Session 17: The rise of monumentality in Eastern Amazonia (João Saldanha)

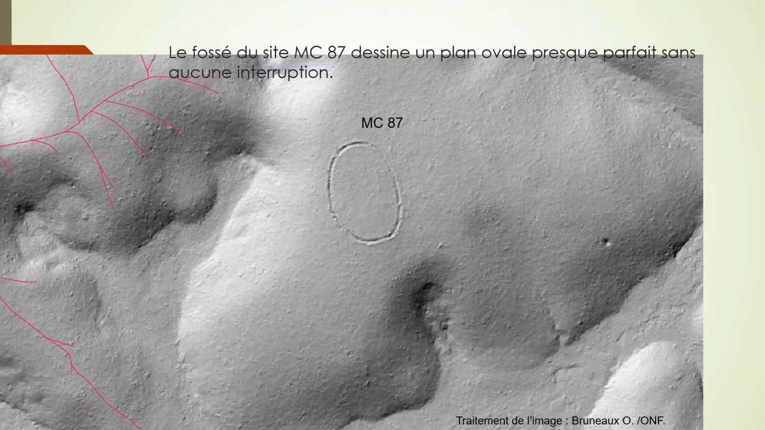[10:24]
We can see here a LiDAR image of a henge. There's henges building like this.